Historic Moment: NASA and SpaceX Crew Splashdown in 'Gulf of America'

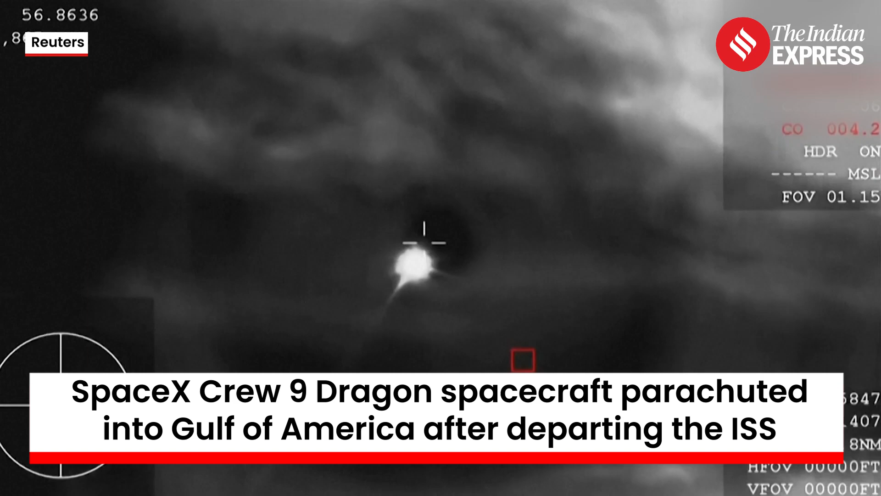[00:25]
and you're beginning to see that plasma trail as Dragon re-enters the Earth's atmosphere. All of that is expected.
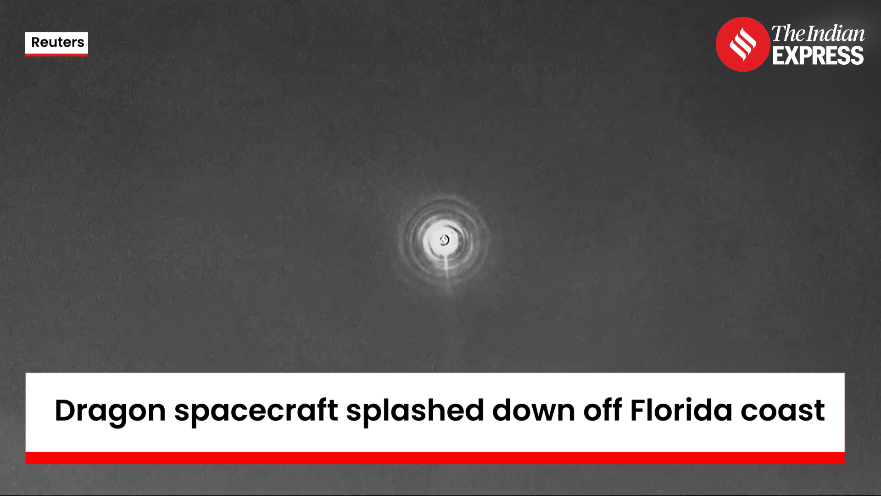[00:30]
Coming from the WB-57 plane,
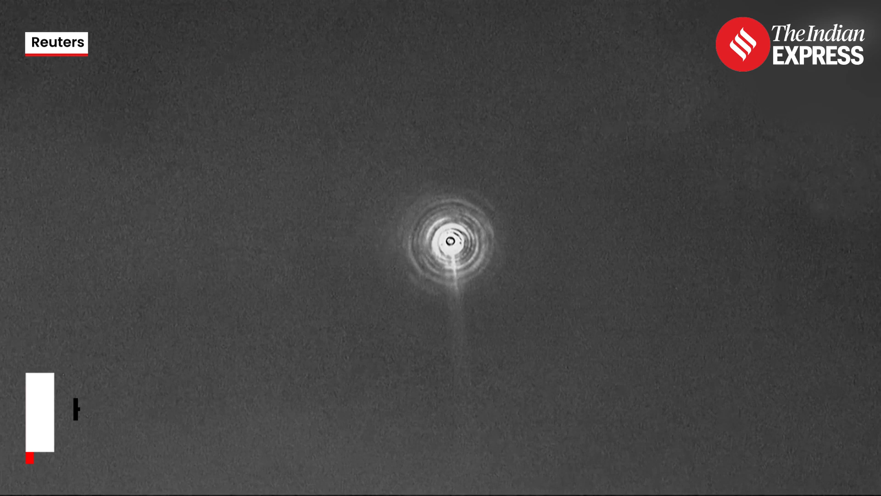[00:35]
that heat shield we can see doing magnificent work as it continues to make its way back to planet Earth.